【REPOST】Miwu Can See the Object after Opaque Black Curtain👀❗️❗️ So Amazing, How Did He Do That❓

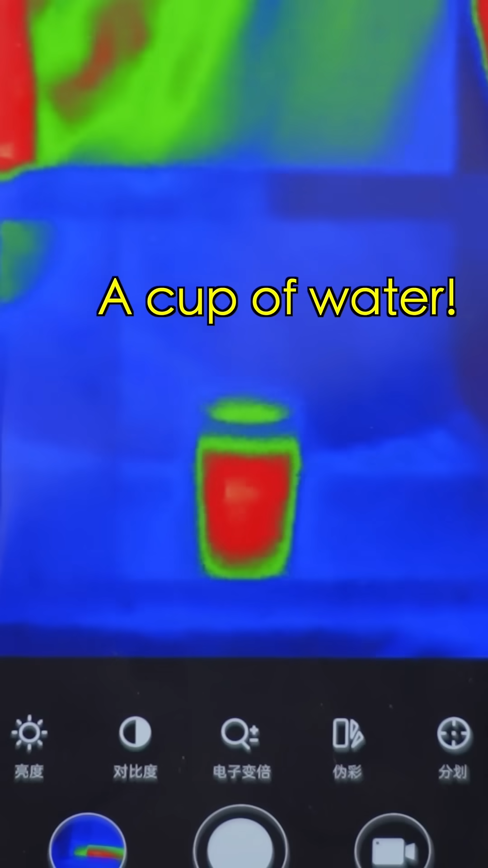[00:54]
Bingo! A cup of hot water.
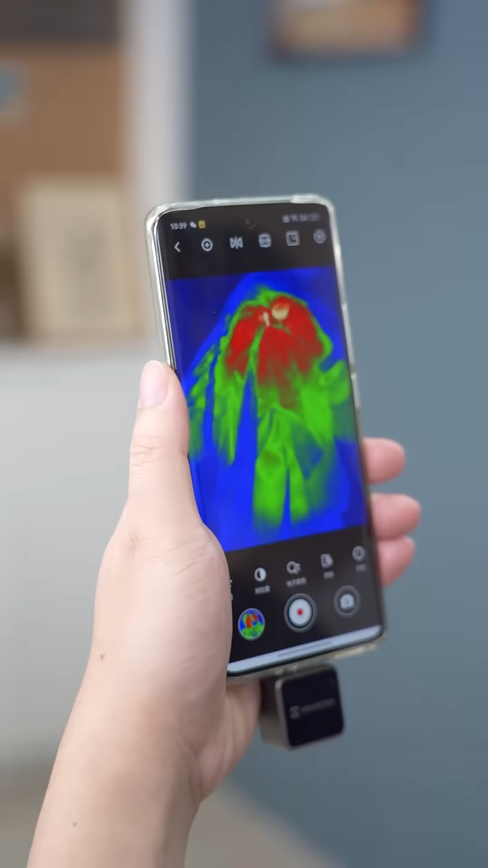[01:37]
What? What is it? A lamp?
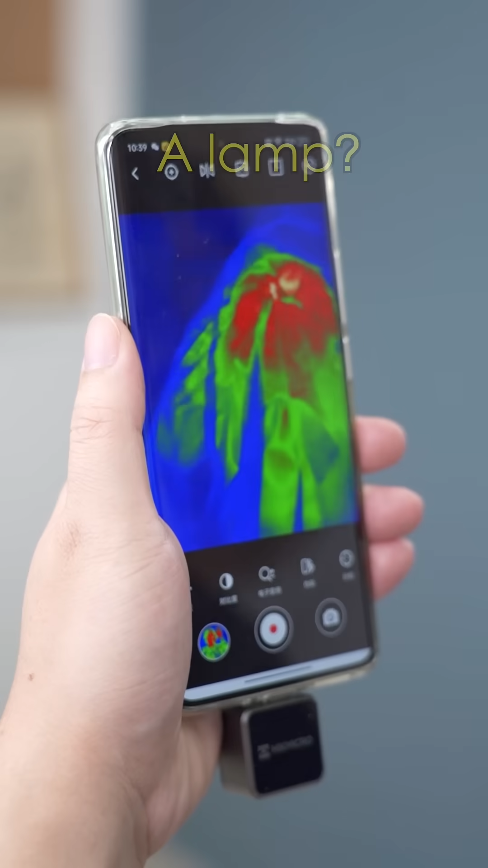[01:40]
Nope. A heating device? Nope. Perhaps...